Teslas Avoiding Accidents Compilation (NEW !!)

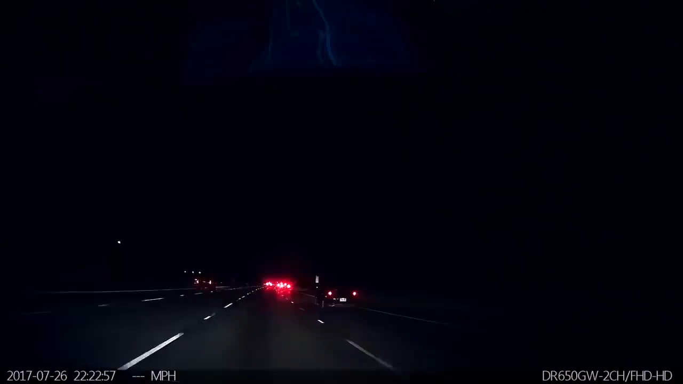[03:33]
Yep, the Model 3 will have it. Wait, are you breaking or is it? Oh, wow. Oh my gosh.